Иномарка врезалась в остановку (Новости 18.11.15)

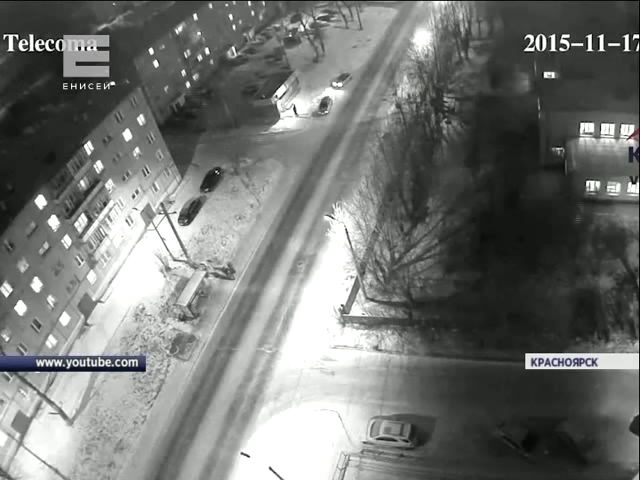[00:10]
Два человека доставлены в больницу, у них переломы и серьезные ушибы, еще один отпущен домой. Судя по кадрам с камеры видеонаблюдения, водитель автомобиля Субару ехал на большой скорости. Он потерял управление, машину закрутило и боком бросило на людей.